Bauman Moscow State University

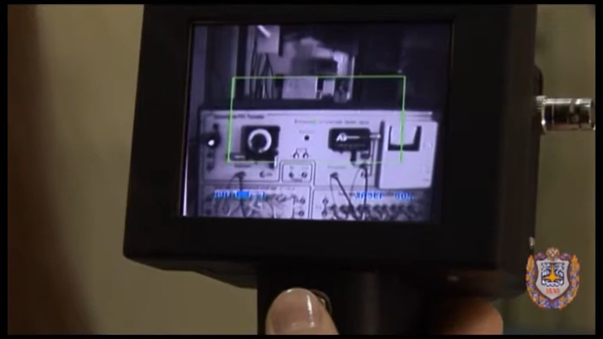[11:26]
The system allows to detect any disguised optical device and save a human life.
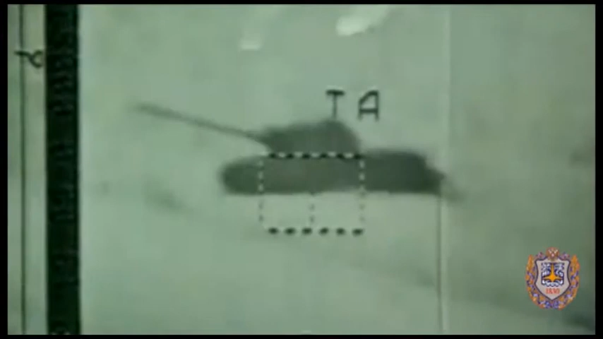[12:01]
enabling the pilot to destroy weapon emplacements of the enemy at long distances. For ultra-modern K-50 helicopters, known as Black Shark.